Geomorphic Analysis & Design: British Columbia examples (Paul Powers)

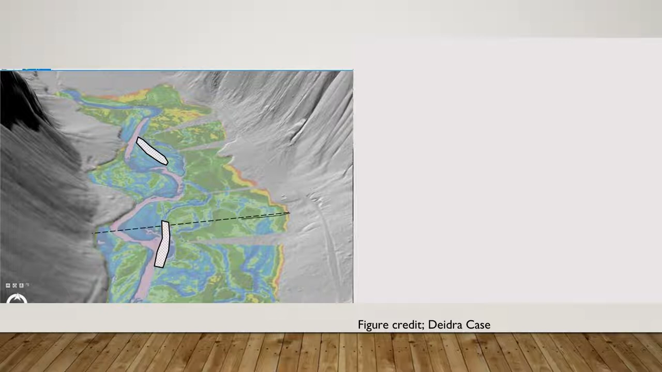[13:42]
So we're going to be targeting features like those as our cut. And when we cut them, we're going to be cutting them all the way down to the geomorphic grade line elevation, and then recycling that material to lift the incised riverbed back up to the geomorphic grade line, spread our woody debris on the surfaces, and then that's basically a completed project.
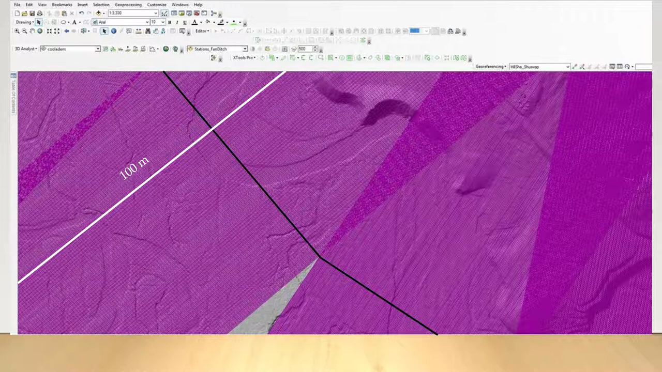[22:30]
And we can color code them to see what your valley looks like.
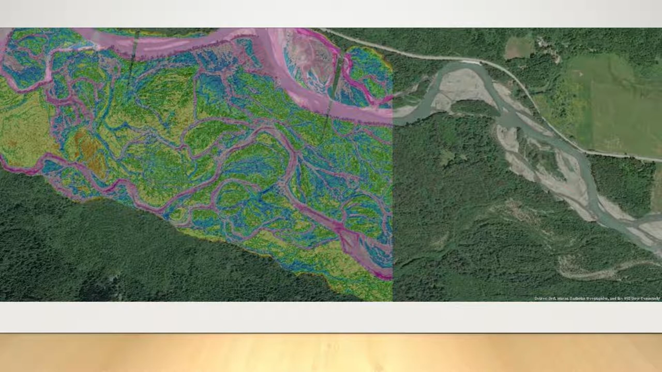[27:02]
I also see some channels in there that are, they don't look channelized, but they're still coloring as pink. So maybe I was a little too tight with my bracketing of colors. Maybe I should, you know, instead of half a meter to zero being target, maybe I should lower that to 0.7 meters to zero being target.
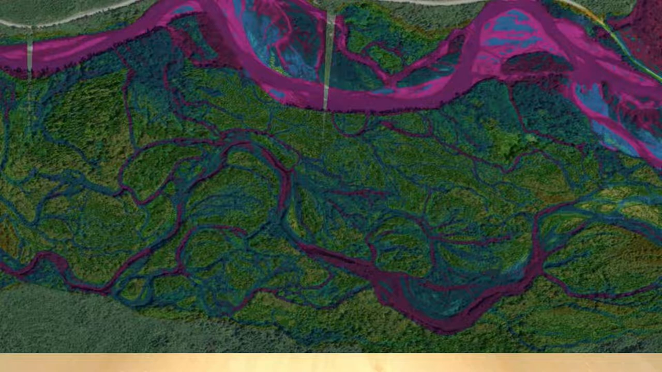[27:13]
And so I can recolor the landscape and I've changed the display just a little bit to kind of crisp or make those things sharper.
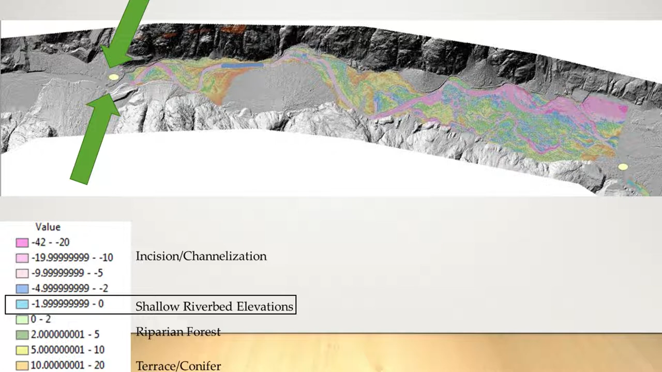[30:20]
And so this is again where we had our break in our profile, creating headward accumulation of sediments. So I'm just using this as an example. Let's pretend there's a highway here, and you cannot regrade this to our geomorphic control, right? Is there a secondary one we might be able to use? Well, certainly this big feature coming out of the south provides a secondary opportunity to catch elevations. And if you can look at the REM, that segment of blue river right there
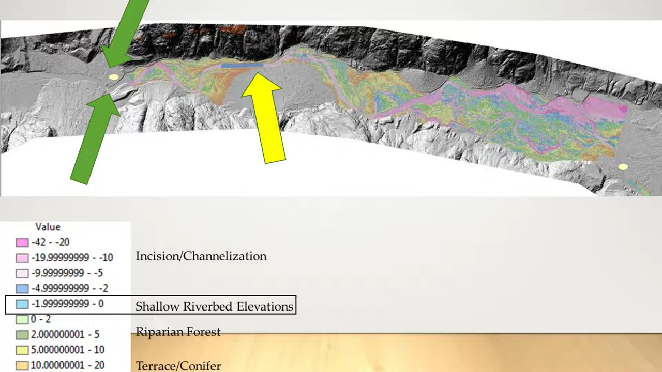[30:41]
shows us that this is the least incised piece of this entire valley segment. So meaning it's the closest and it might be the easiest lift.
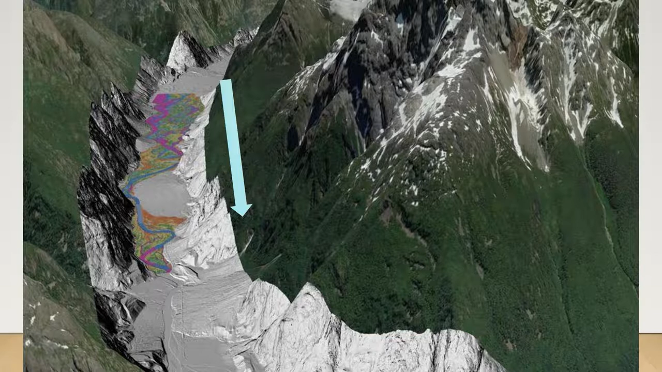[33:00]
You can also see that tributary fan coming out of the south, just upstream of there, and then our valley opens up quite a bit, right? But also at the head of that valley, we see another very large confluence fan coming in from the north. So we have some really large features in here, really big sediment delivery mechanisms.
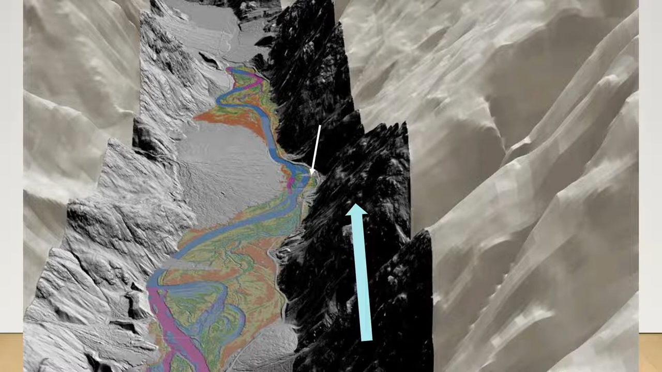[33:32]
When you start to look at this, these will pop, and you probably saw it to begin with. But you can see more of these embankment-type features, probably some protection of that highway, trying to keep that lateral migration from moving over and attacking the road.
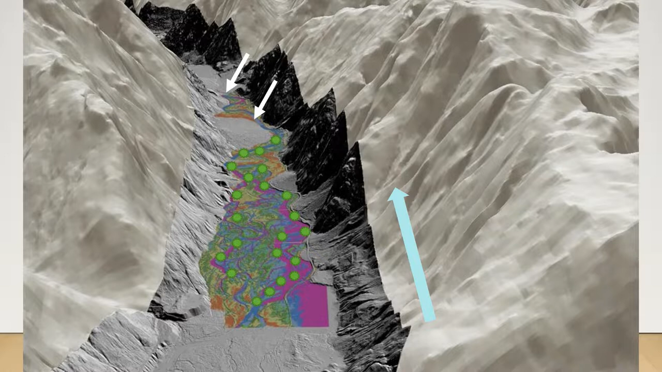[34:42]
And then headwarded there, maybe all you need to be doing is installing a whole suite of log jams and or the beaver mimicry-type structures. Things that are going to help us to catch that mobile sediment and get the river to lift. And in doing that, you wind up with an environment that will look like this.